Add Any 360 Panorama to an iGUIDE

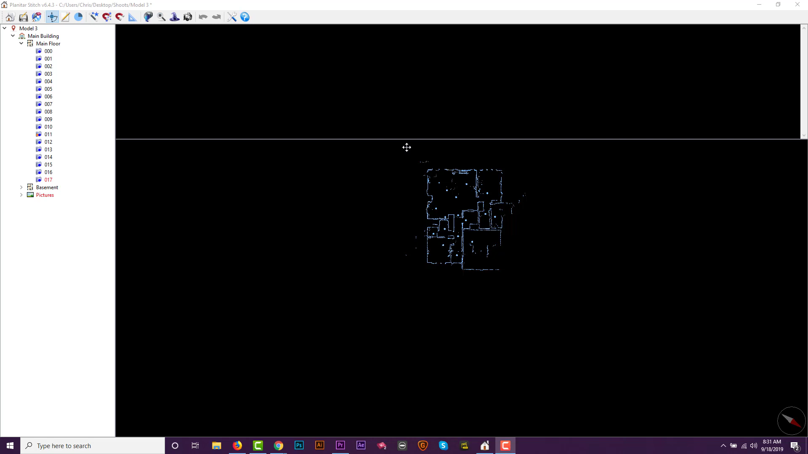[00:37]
Once you've done that you're going to see the usual layout data here panorams here.
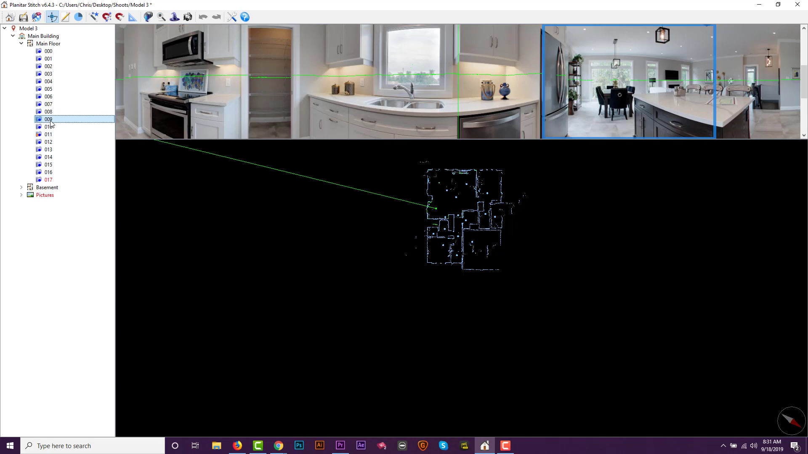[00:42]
So what you want to do is you want to add a panorama and the way you do that is by right clicking on the floor. So if you right click on the floor name you're going to get some options and the very last one in the menu is add a user pano.
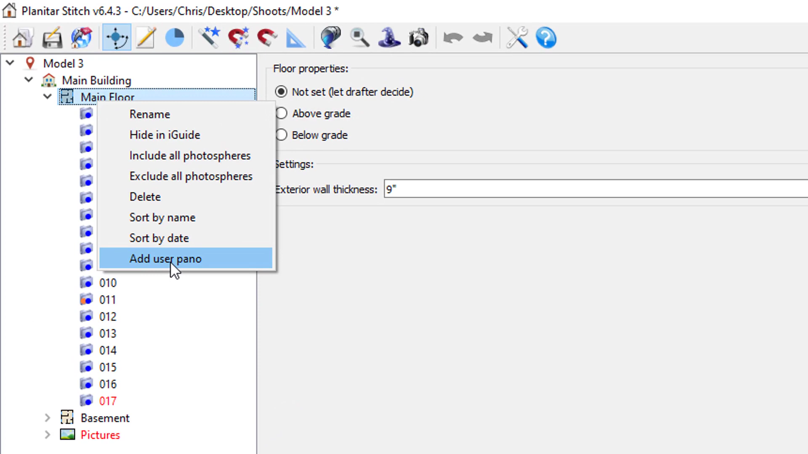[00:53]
So if I click this it's going to load up a file export and it's going to basically ask me to select a file.
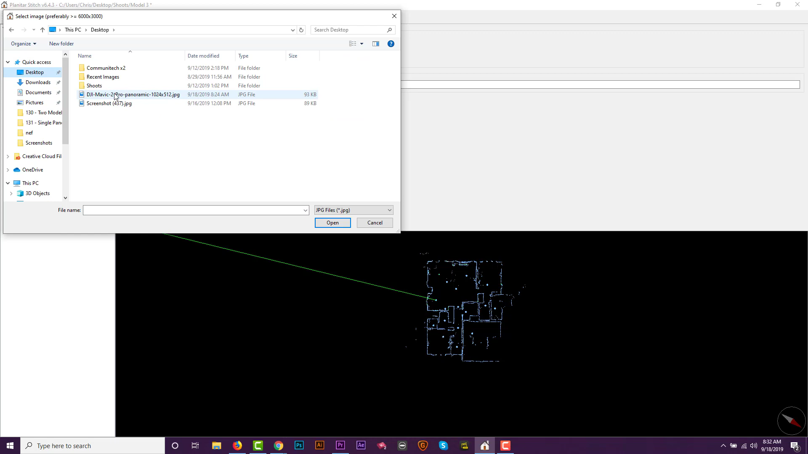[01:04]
So I'm going to select one from my desktop that's an aerial panorama and choose open. So now what happens is that I have a little green dot on screen so I have to put this somewhere. So just like any other pano there has to be a location or a dot representing that pano on the floor plan. So I'm going to put this out front of my house but you would put it wherever makes sense for you. So if you did your drone pano you know behind the house or your panorama behind the house then you would put it behind the house or to
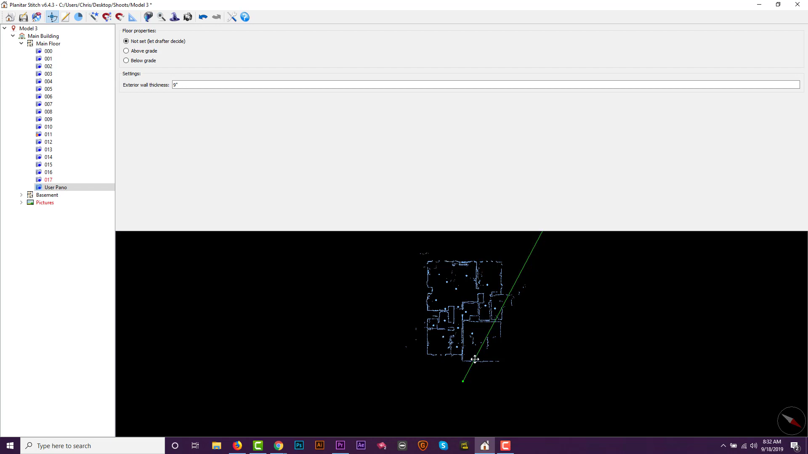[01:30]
the left of the house or to the right of the house depending on what you did. So now that I've done that I have this aerial pano out front of the house.